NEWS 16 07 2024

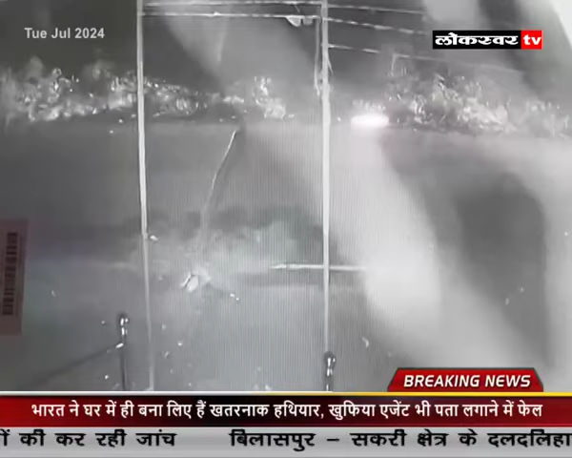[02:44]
दुकान संचलक में CCTV फूटेज चेक किया उसमें दो नकापोश यूवक दिखाई दिये जिसके बाद कनेक्शन अचानक कट हो जाता है वहीं दुकान के सामने SDFC बैंक और शेहर के अन्य जगों में लगे CCTV केमरे के फूटेज खंगाल कर सीपत पुलिस मामले की जाच में जुटी है